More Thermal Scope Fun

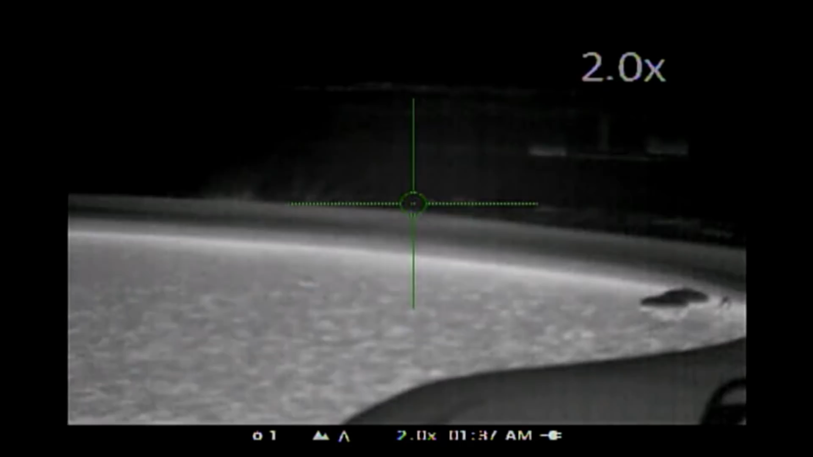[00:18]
was right after a badass cold front came through
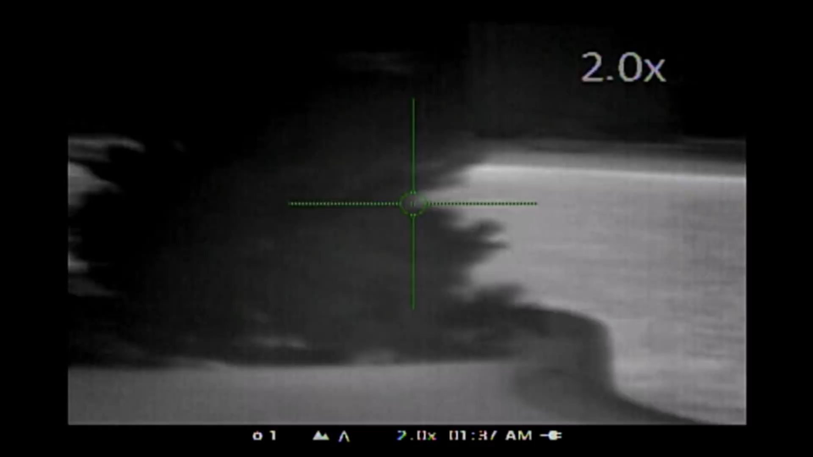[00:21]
and I thought it was interesting that the way the water looked like it was glowing
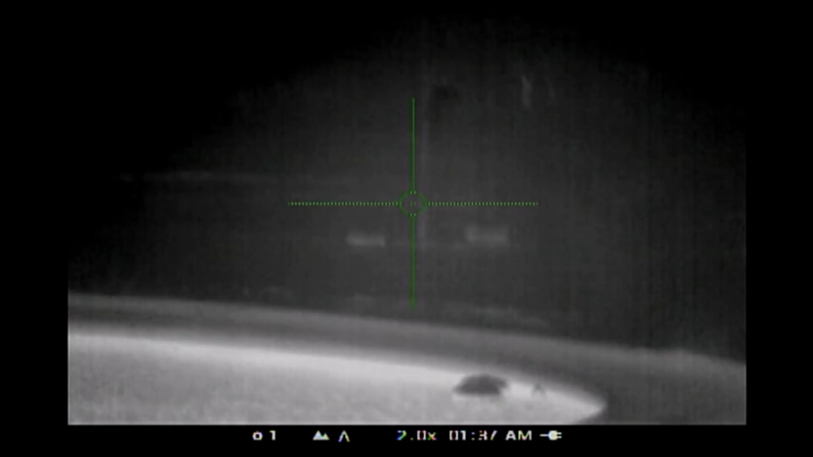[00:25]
one
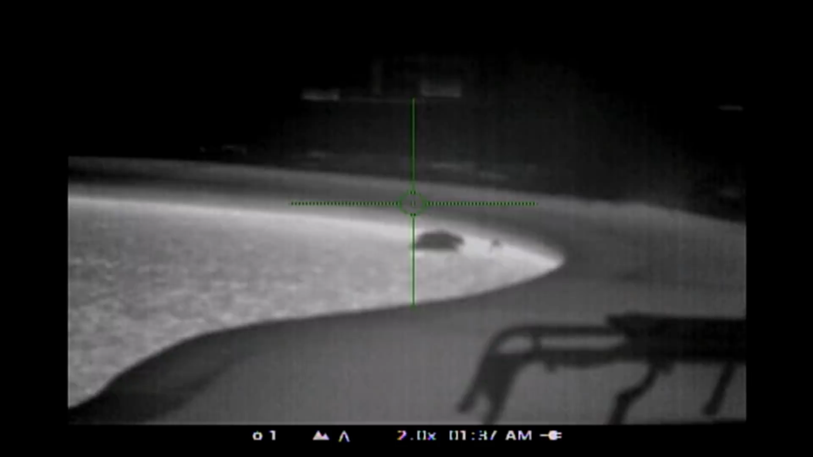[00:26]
of the tricks to use in a thermal scope is to learn how to set the brightness and contrast
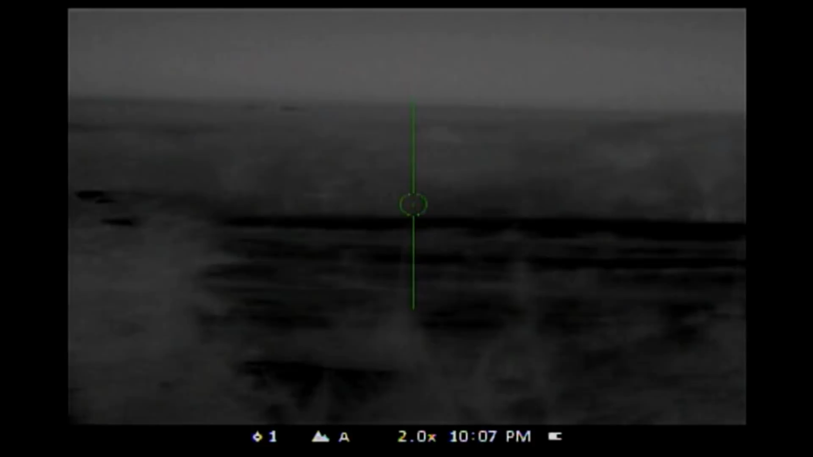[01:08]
I damn near shot this white-tailed deer thinking it was a coyote you got to be careful
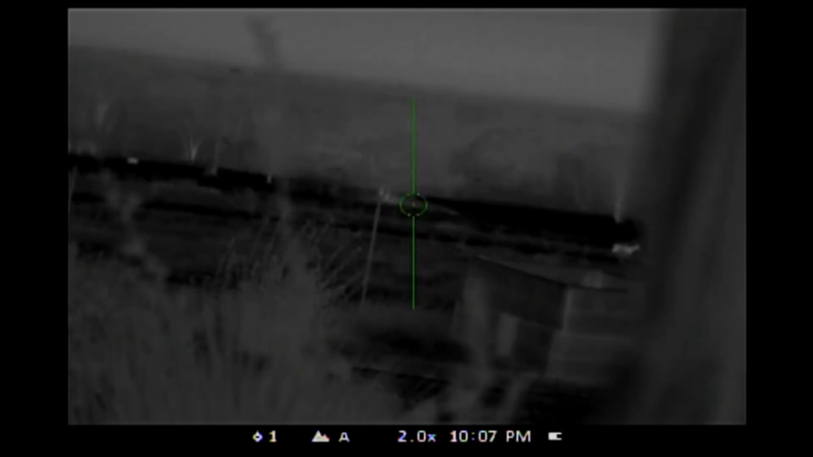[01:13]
with the thermal scope your perspective is a lot different these are
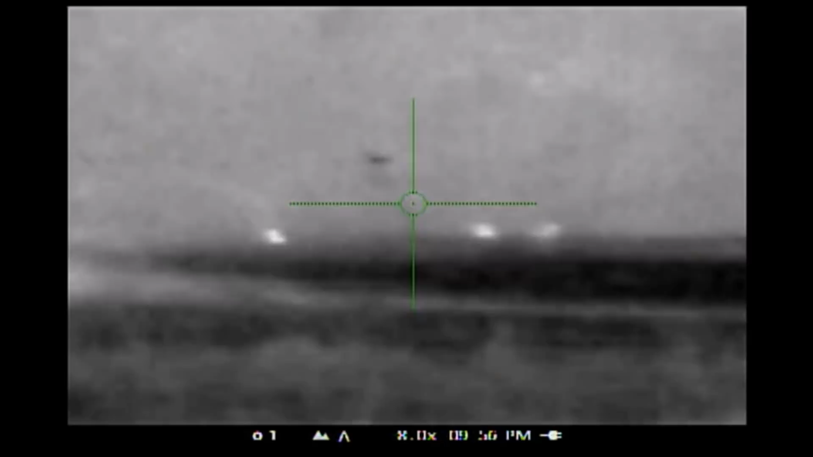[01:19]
deer down at my feeder it's about 450 yards away
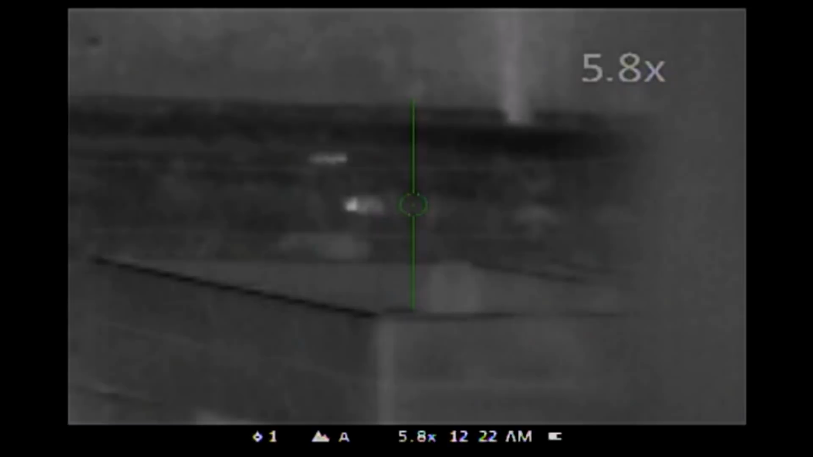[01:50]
there's two of them all right I'm gonna take a shot
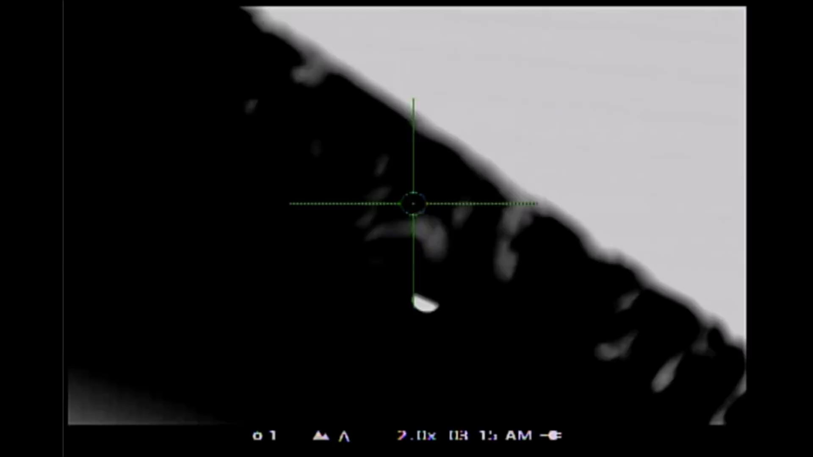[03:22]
i guess the moon gives off heat